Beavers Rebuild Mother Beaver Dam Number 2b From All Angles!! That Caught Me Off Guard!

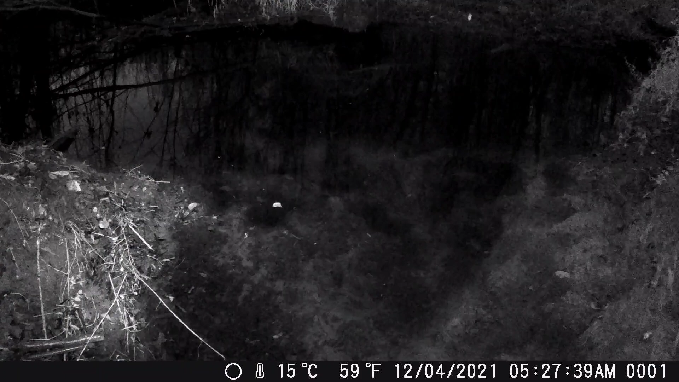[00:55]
All right, you guys, so it looks like we have triggered the trail camera before leaving that night. It's been a while since we've done that, but it's all good. At least we can see what it looks like before those old beavers build it back up. And once again, I've been playing with the 12-hour 24 time. I set it back to the 12-hour time this time. The time is right, but the AM PM is wrong.
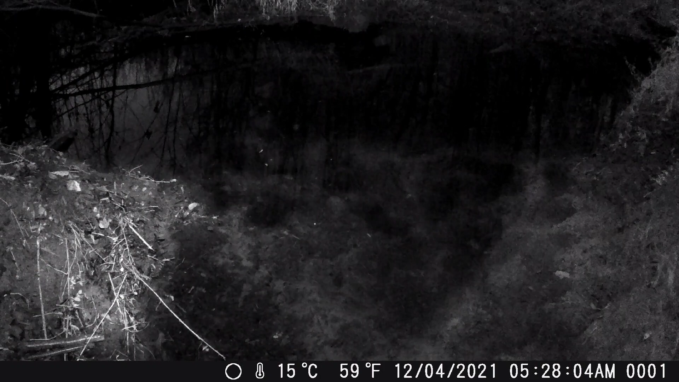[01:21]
So we have to keep that in mind as we're watching. All right, let's see what these beavers on steroids are up to.
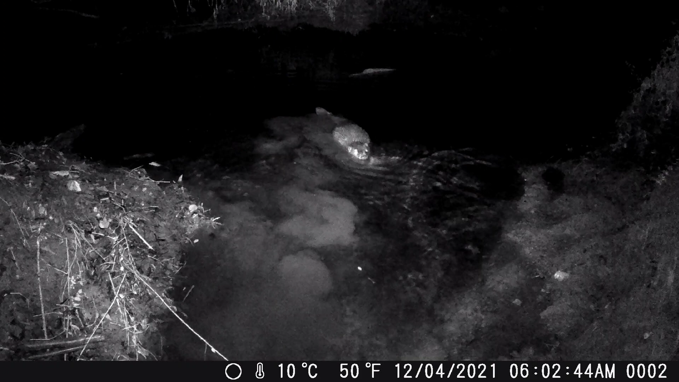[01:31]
Wow, you guys, 32 minutes later, we got a beaver pushing mud already. Hey, we weren't long gone, man.
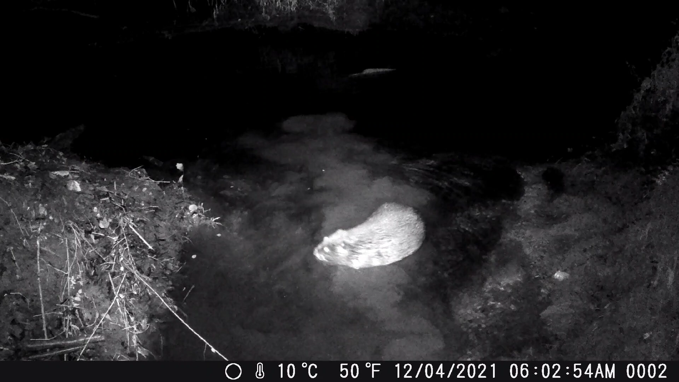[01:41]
I probably was still sitting in my Tahoe taking videos off the GoPro. Oh man, that is crazy. I wonder if we were to sit out there and wait around if it would come out. I doubt it because we'd be out there stinking and they would smell my
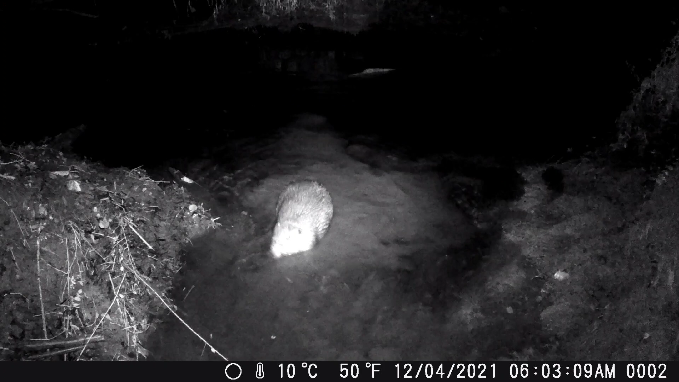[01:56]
stinkiness. Yeah, their beaver den must be super close for them to be coming back and rebuilding that quick, you guys.
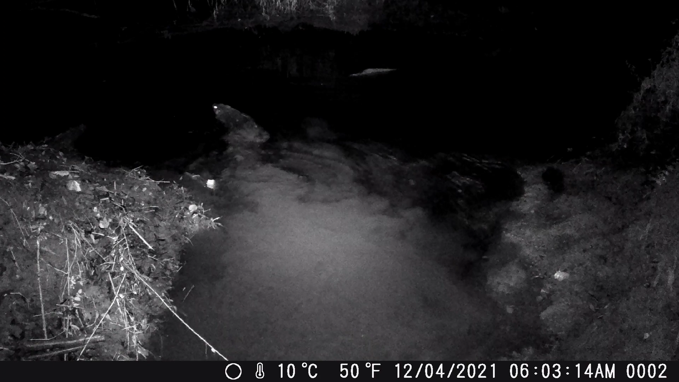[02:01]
This is a pretty cool angle though, huh? We can actually see out into the water a little bit. But I don't like to see them working so hard. They're working too hard, you guys. They're making us work too hard.
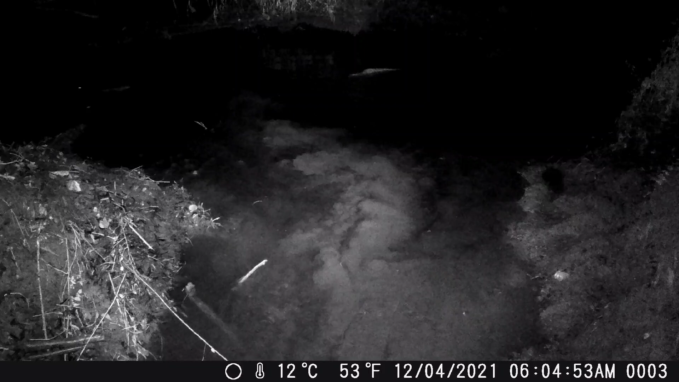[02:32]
Oh, yeah, we can see him coming from deep, huh? Looks like he got a branch there. Oh, and he's off already. Wait a minute, you guys. Did the trail camera take a nap on us? It's a whole hour and some change later. You can't be doing that, trail camera.
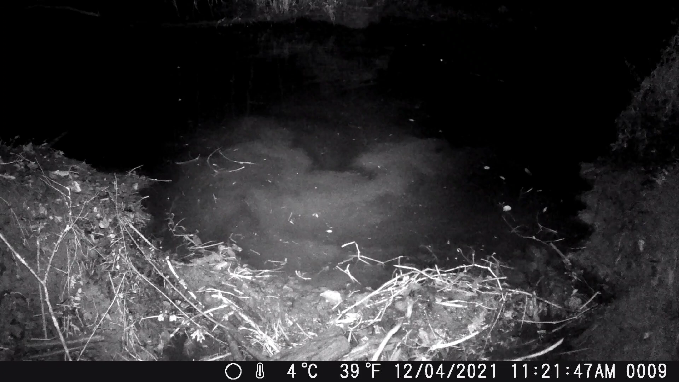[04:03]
Almost another 2 hours later, and look what they rebuilt. And this joker here just floating around in the camera like, look what I've done. Oh, what is he doing? We see you back there. You ain't gonna get away this time. He must be coming with some mud. These beavers trying to get slick on us, you guys.
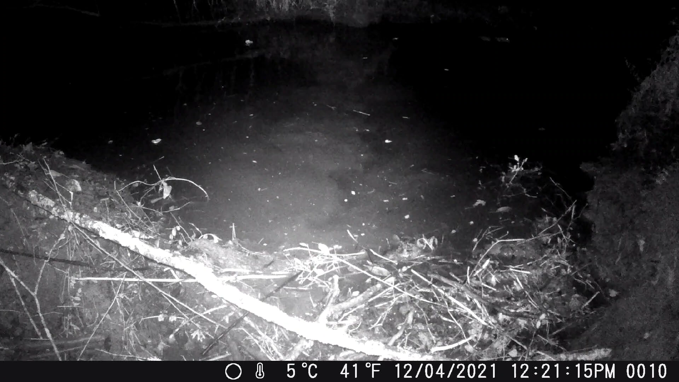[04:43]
How did that get there and we didn't see one molecule of an ounce of a piece of footage of him moving it there? What is going on, man? Oh, wait a minute.
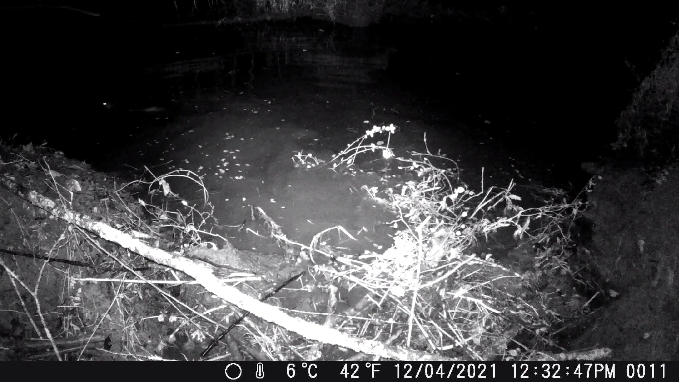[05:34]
Joke has done brought in a whole boatload of debris and we ain't see 1 second of it. Looking around, yeah, you got a mess out there. A plum mess. Shaking my head.
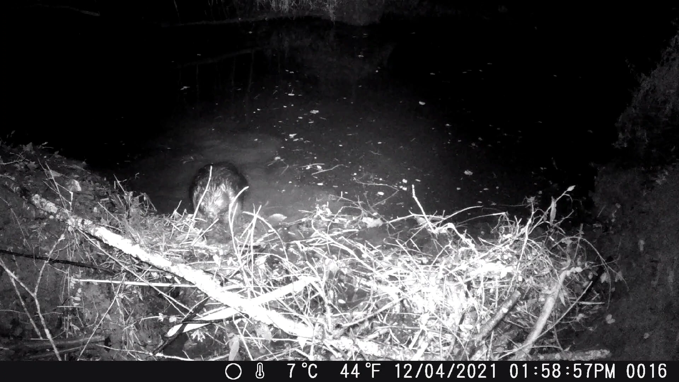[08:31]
Do you see the difference from this clip and last clip? My goodness. I see two of them swimming around out there.